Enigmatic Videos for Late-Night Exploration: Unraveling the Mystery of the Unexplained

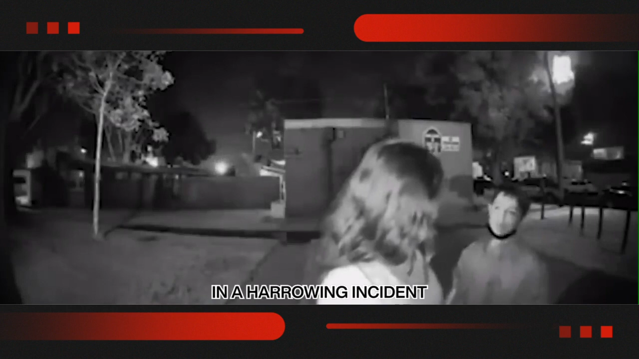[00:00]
In a harrowing incident caught on Ring doorbell home security footage,
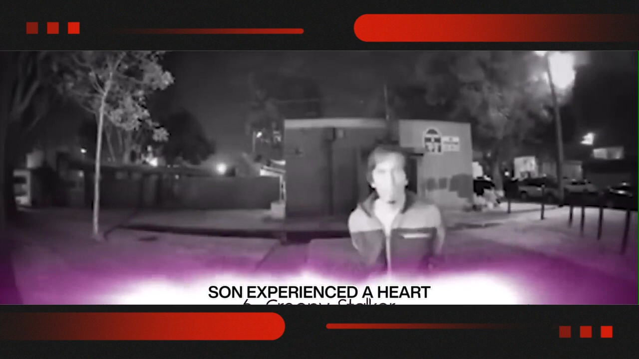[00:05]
a young mother and her son experienced a heart-stopping moment that serves as a chilling reminder of the potential dangers lurking in our seemingly safe neighborhoods.
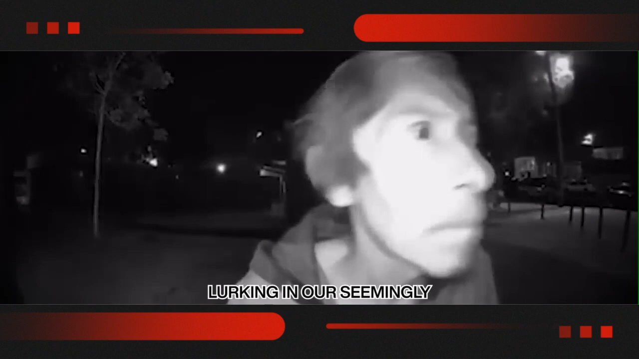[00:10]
The video, which has since been widely shared, shows the mother and her son returning home late at night.
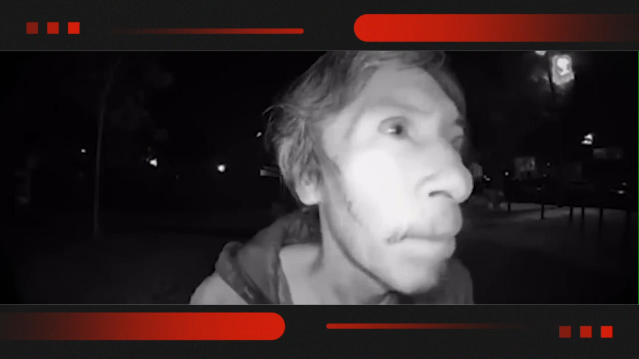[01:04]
Once the mother notices him standing there, she bravely confronts the stranger, demanding he leaves the property immediately.
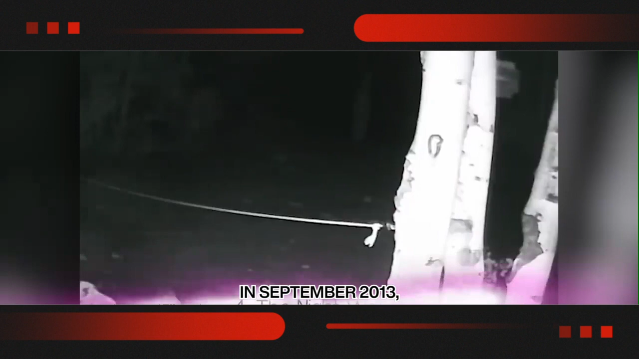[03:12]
In September 2013, homeowner, Rainy Shuler experienced an unusual incident that has since left many puzzled and on edge. Captured on his home security camera, the chilling footage depicts a scene straight from a horror film. Seemingly lost and disoriented, the woman aimlessly roams Shuler's property, located in a remote mountainous area, far from main roads and neighbors.
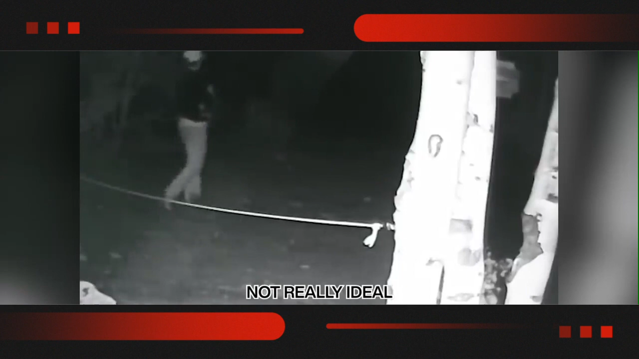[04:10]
The homeowner notes that it was a cold, wet night, not really ideal conditions for wandering around the forest late at night all alone. Most unnerving is a moment at the 41-second mark of the video. The woman, now closer to the camera, can be seen clutching her arm as if injured. Yet, despite her apparent distress, she makes no attempt to seek help from the homeowner.
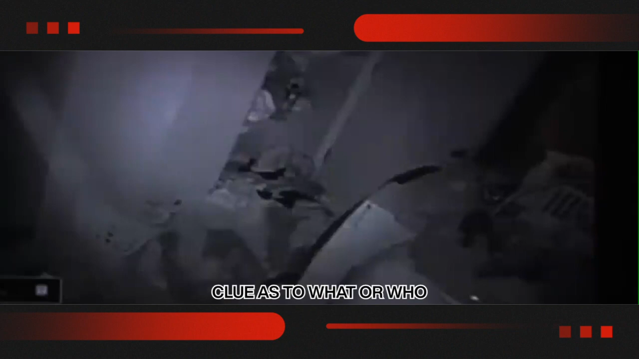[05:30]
The answers only surfaced after the family checked their home surveillance footage.
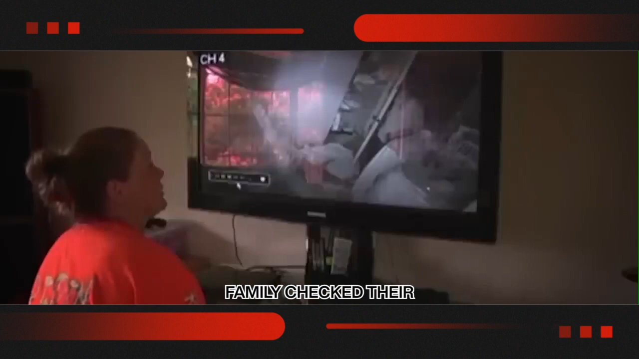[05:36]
They checked their security video and discovered their home had an unwelcome visitor in the night.
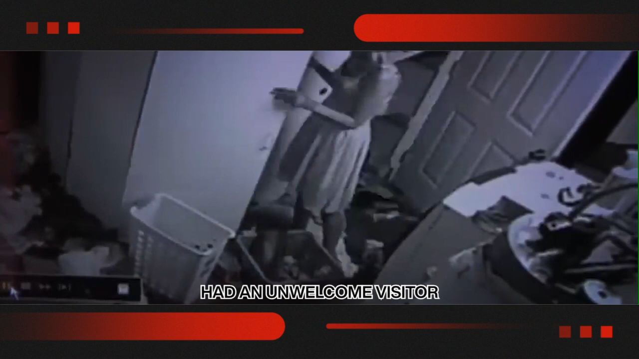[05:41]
Michelle Phelps and her husband were shocked when they reviewed the video,
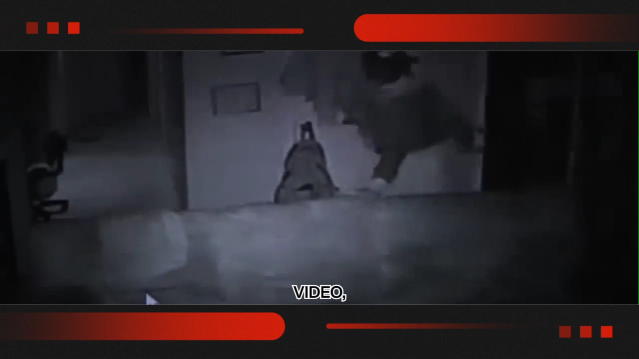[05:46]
which shows a stranger wearing face paint entering their home late at night.
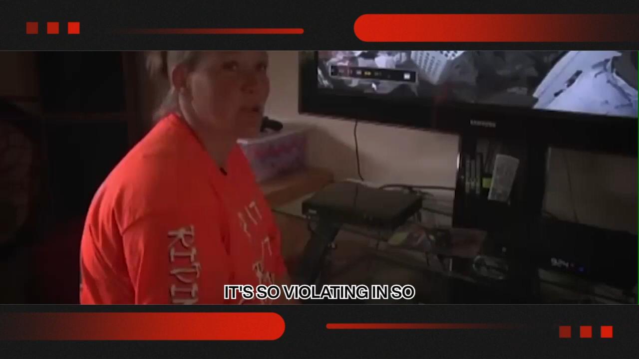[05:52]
It's just, it's so violating in so many ways. This is, you know, your safe haven. You come home and this is where the world is done. This is your home.
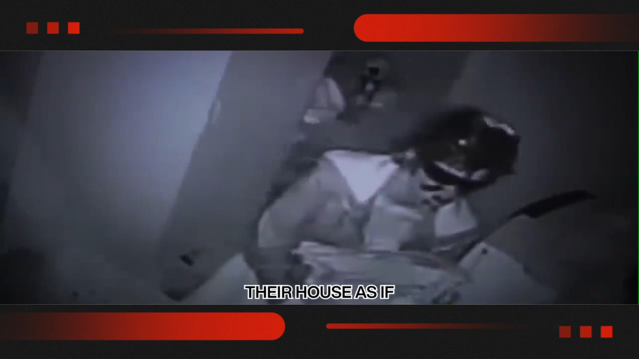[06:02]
The footage reveals the intruder walking around their house as if familiar with the surroundings undeterred by the darkness.
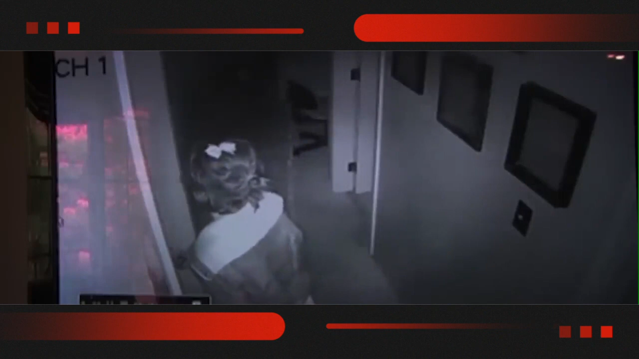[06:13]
In a series of chilling moments, the stranger is seen helping herself to food from the kitchen and even trying on clothes.